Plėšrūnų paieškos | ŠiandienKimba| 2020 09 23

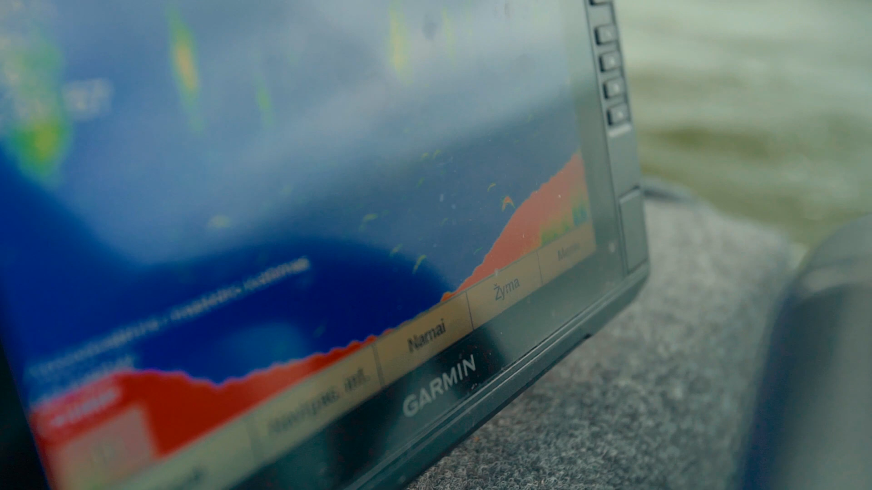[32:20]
Nu, va, čia dabar matau, parodė vieną ant Echoloto simbolį padoresnį. Tai gal koks ešerys padoresnės, gal lidekaiti. Bandau po vienius medžiotis, bandau suktis žiūrėsio.
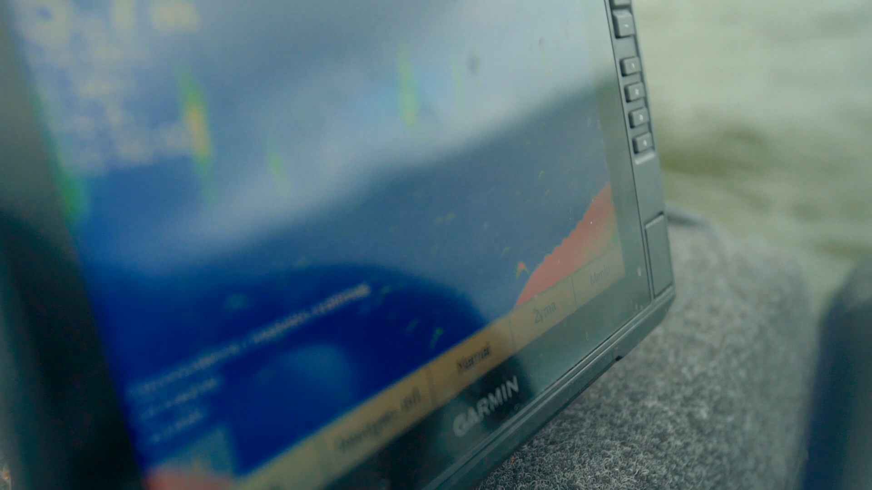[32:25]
Rinksim kaip grybus po vieną.
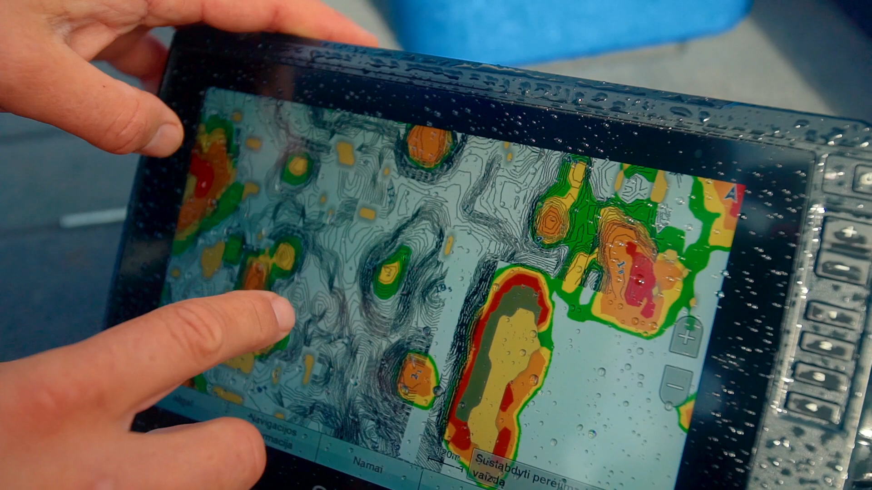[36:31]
Gilis, gilis, gilis, kalniukai. Nu, jos labai myrų gamarų, kas žvėjoja elektrienų marius, aš žino, kad kiek ten yra kalniukų, gerų vietelių.
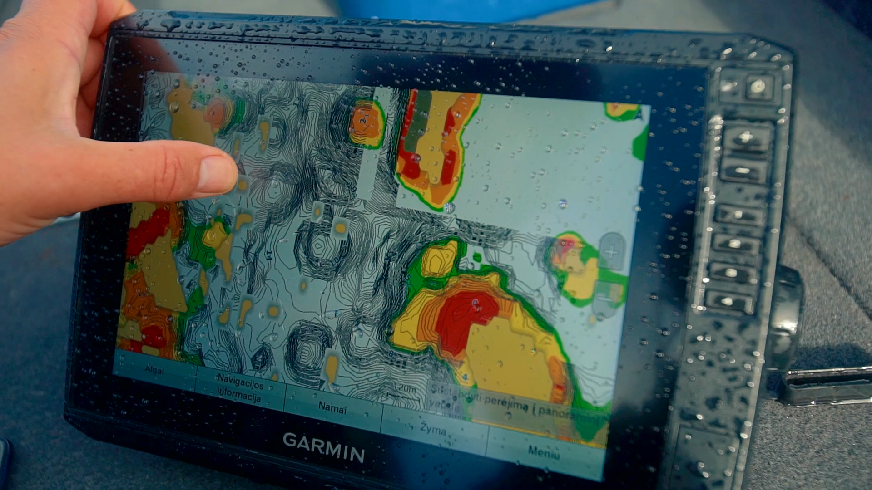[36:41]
Ir čia šitie tarpelį dar nesuplaukioti, reiktų pasiplaukioti, išbaigti šitą žemėlapį. Bet bendras vaizdas yra pakankamai neblogas ir belieka tik tais atsisėsti ir susiplaukioti su savo prietaisu ten,
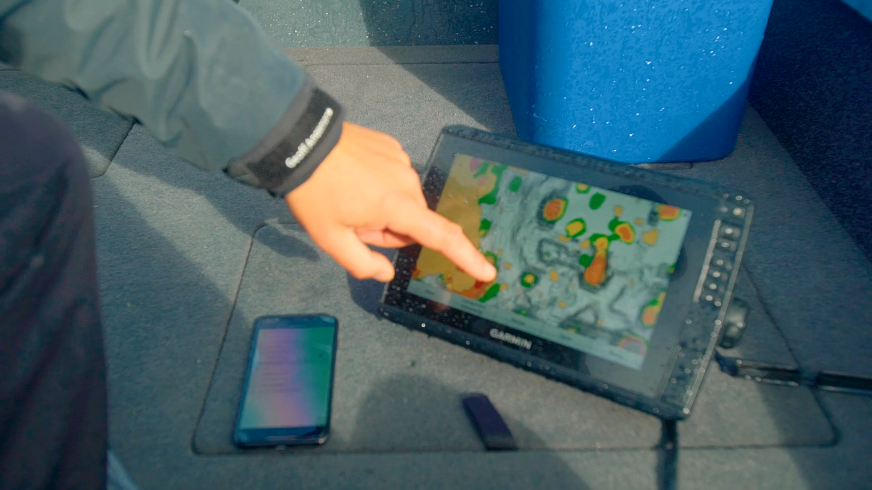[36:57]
kur yra perspektyviausios jūsų atžvilgių vietos. Tai pakankamai yra tikrai nepersudėtingiausias procesas.
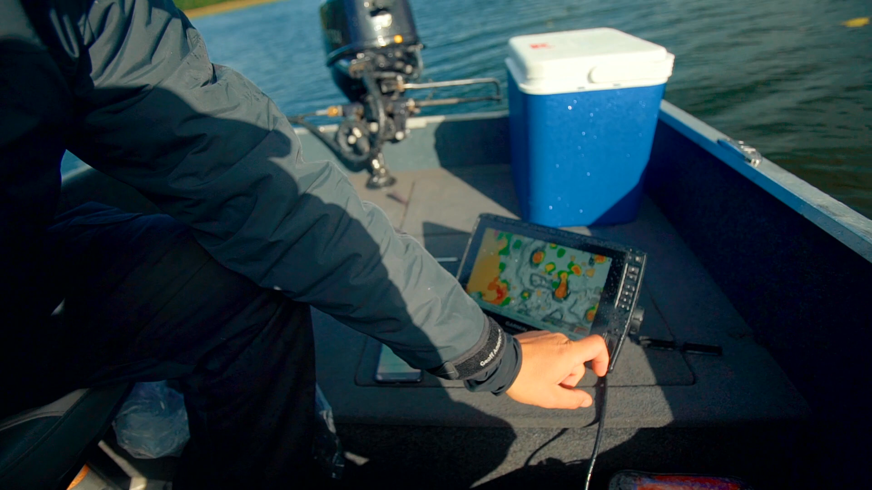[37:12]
Nu, šito atžvilgių yra dvi. Ir pavyzdžiui, jeigu vienoje laikote batimetriją, į kitą reikia dėti tuščią kortelę. Tai dėl visą pikto, jeigu du statuosi,